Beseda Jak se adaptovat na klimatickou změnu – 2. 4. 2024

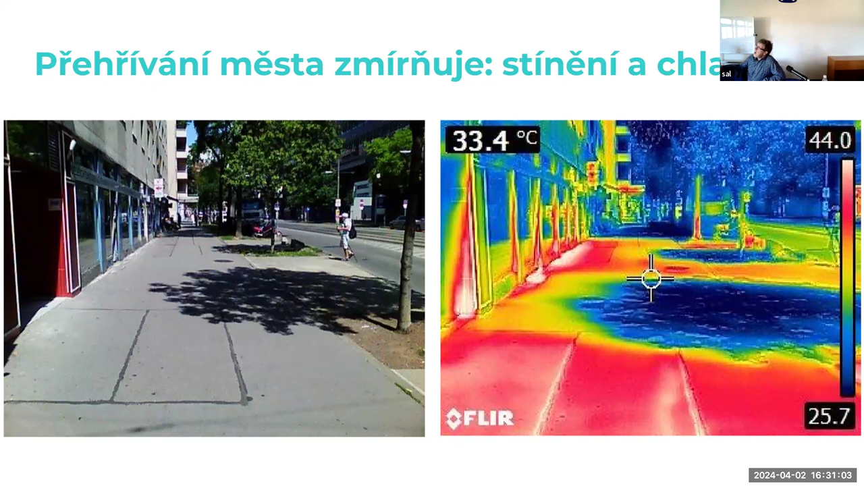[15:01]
On screen: spot 33.4°C
Tak je právě důležitý význam stromů a zeleně a stromořadí v těch ulicích, protože to je ten přirozený element, který velmi dobře a kvalitně dokáže stínit, ale zároveň kromě stínění poskytuje i to druhé zmiňované, a to je chlazení.